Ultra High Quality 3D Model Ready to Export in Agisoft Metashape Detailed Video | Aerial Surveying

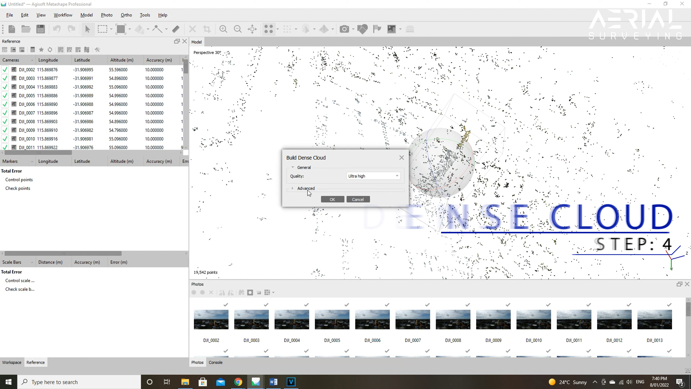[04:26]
Now that the photos are all aligned and cameras optimized, the workflow process can continue. The next model that needs to be created is the dense cloud.
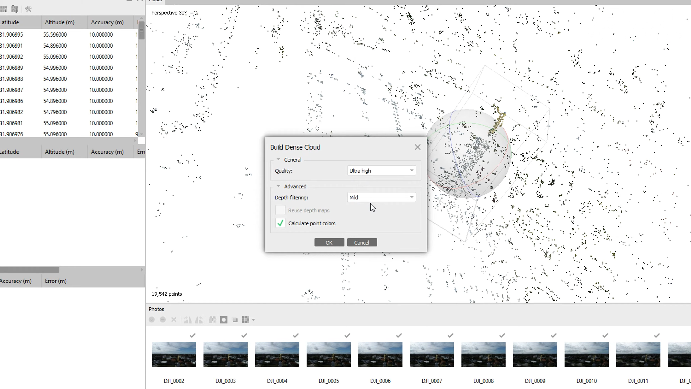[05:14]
The quality is then further reduced by a factor of 2 or halved for every other reduced setting. As an example of the dense cloud quality setting, if ultra high produces 1 million points,
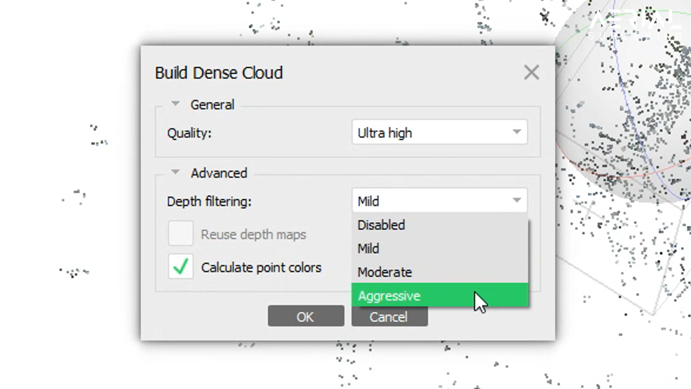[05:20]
then high will produce 500,000 points.
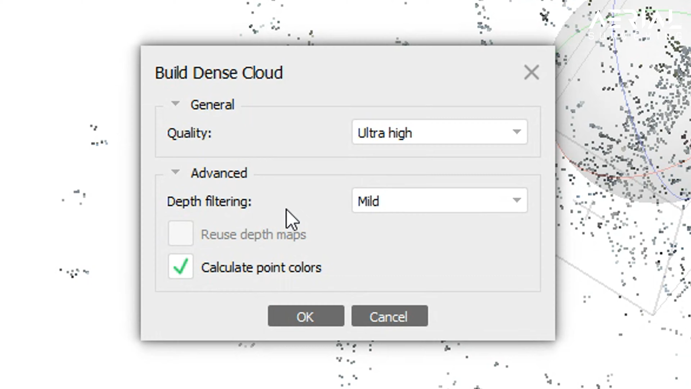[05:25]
The other ratios are given as high 1 to 2, medium 1 to 4, low 1 to 8, and lowest would be 1 to 16.
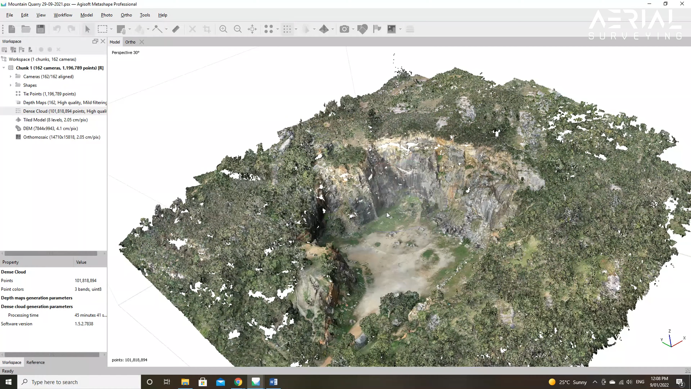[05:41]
The next option that can be selected in the dense cloud tab is the depth filtering option. This option, if set to aggressive, being the highest,
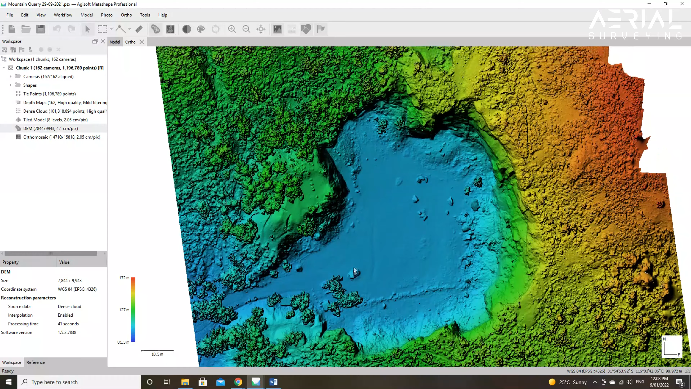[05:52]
will filter or remove most of the points which do not appear to be connected to a main surface. This should generally be set to the lowest setting of mild unless you want to filter away things like leaves or plants, etc.
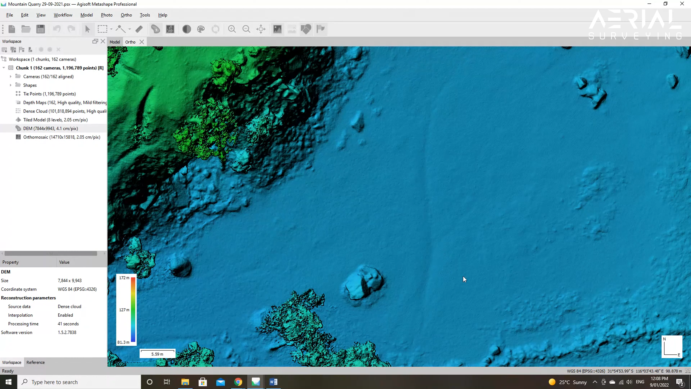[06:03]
Another option in this tab is to check the reuse depth maps option.
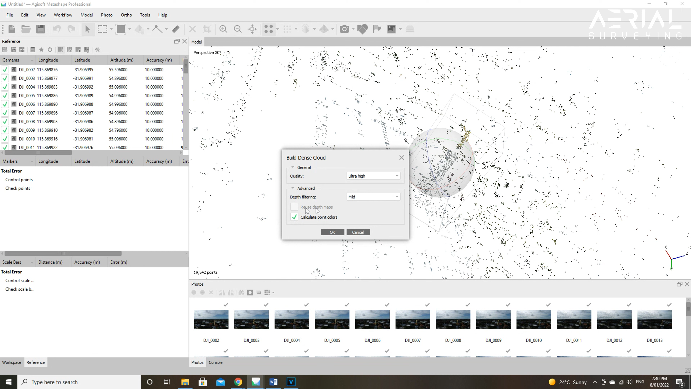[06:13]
Depth maps can be reused for the dense cloud generation operation. However, Agisoft states that if there are less than 100 common valid tie points between two images,
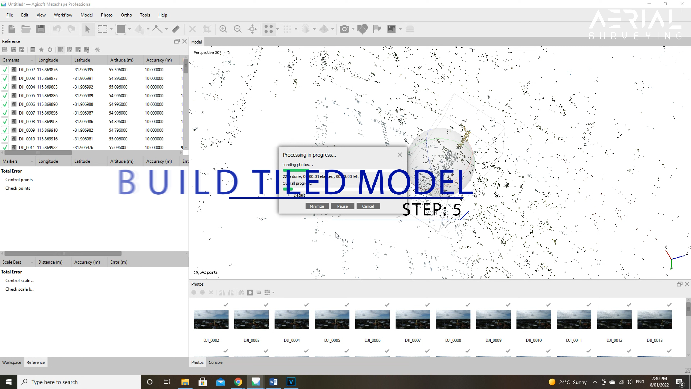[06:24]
then the depth map will not be generated for them and this option will sometimes be blanked out.
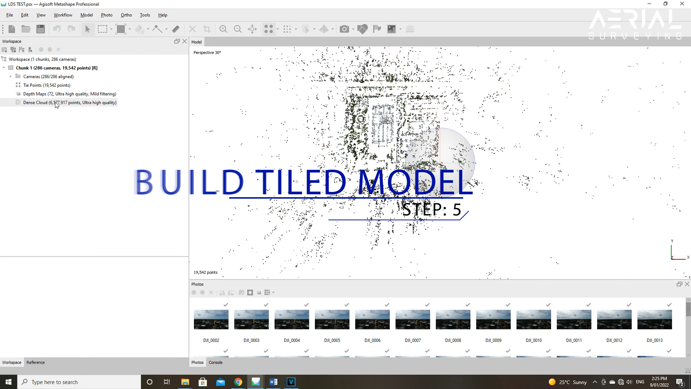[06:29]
And the last option here is the calculate point colours.
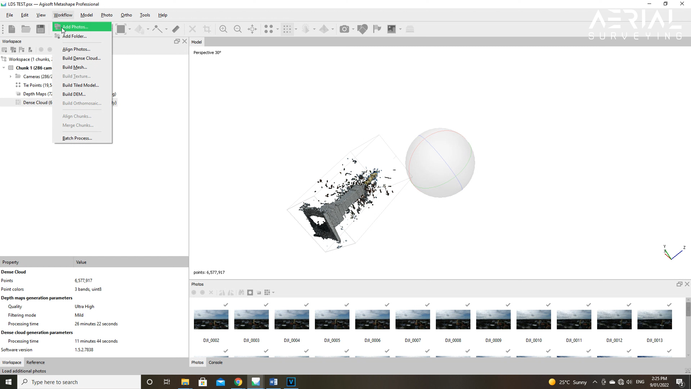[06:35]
This option can be unchecked in case the point colour is not of interest. This will allow to speed up processing time. The final model to build for export is the tiled model. The tiled model will give you the final result with the best quality.